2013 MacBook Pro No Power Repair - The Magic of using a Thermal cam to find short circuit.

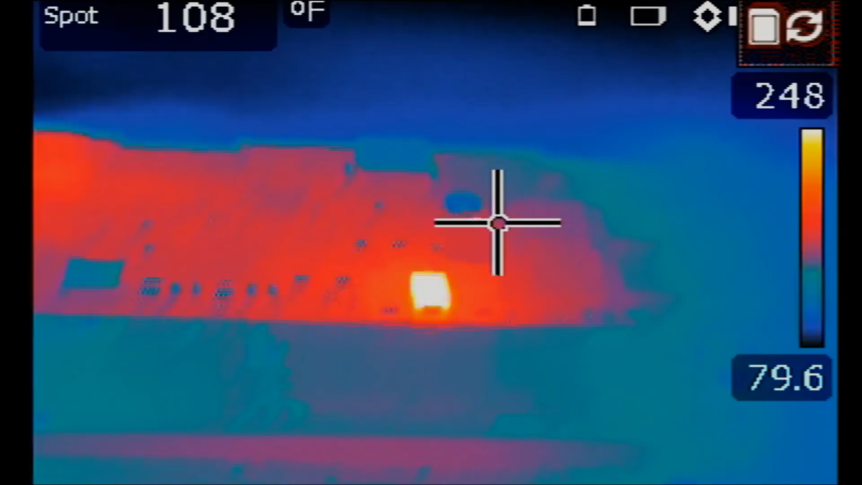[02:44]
On screen: spot 108°F
There is a clear indication of something awkward going on here. I'm going to point the tweezer over it. This component right here.
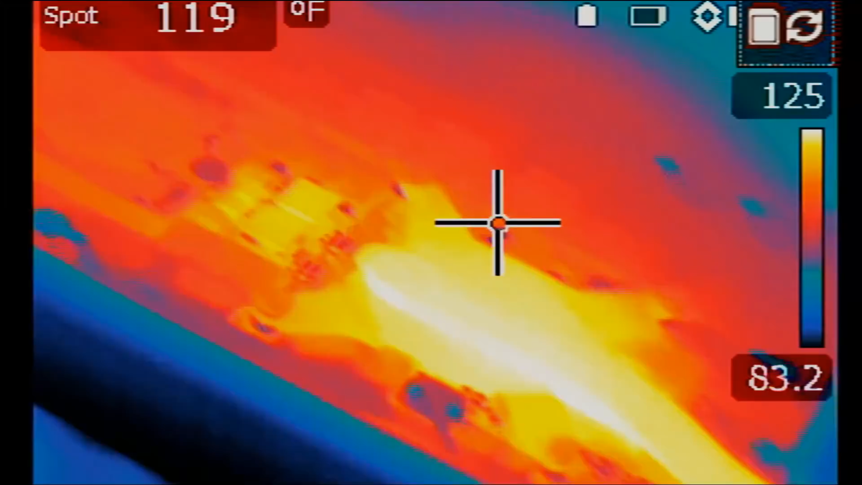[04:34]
On screen: spot 119°F
Look at that. The CPU is hot. The heatsink is hot. And the capacitor that we removed is right over here. There are two caps here. We took one of them out.
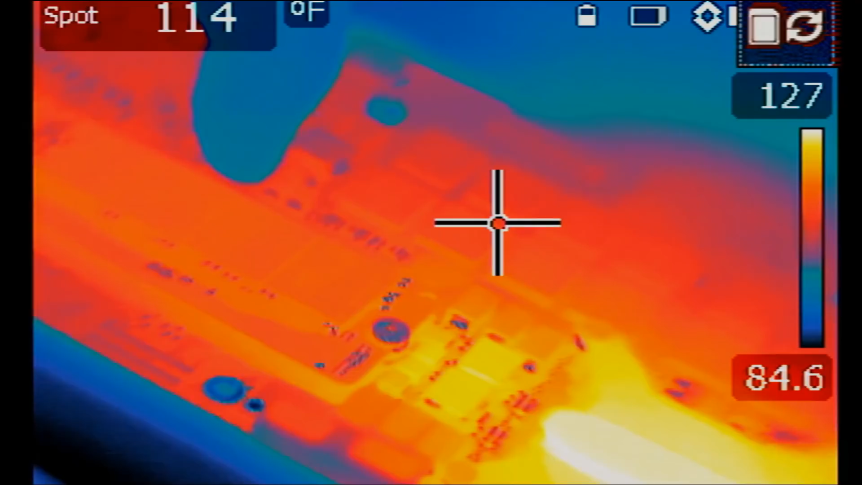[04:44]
On screen: spot 114°F
The one that was causing the heat spot. Or the one that was causing the short. And we do not have any more heat spots on this area of the board. Right now, the only thing I see hot on the board is the CPU, which is normal.
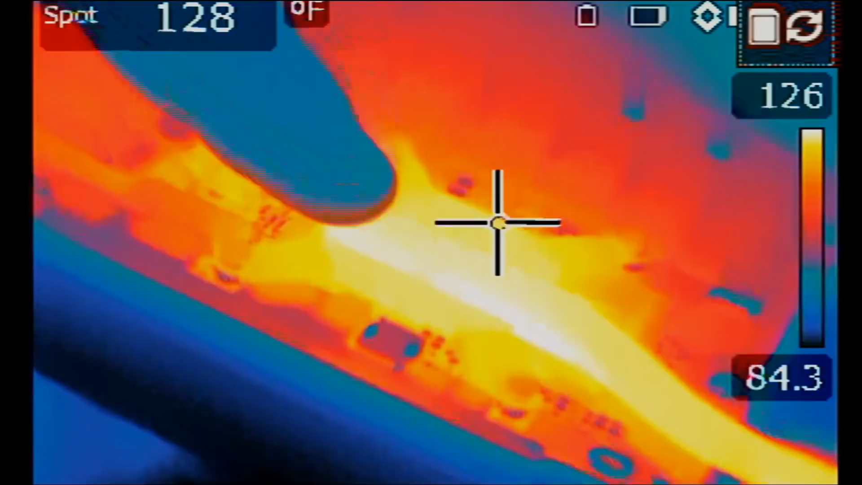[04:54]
On screen: spot 128°F
And if the CPU is on, it means the board is working.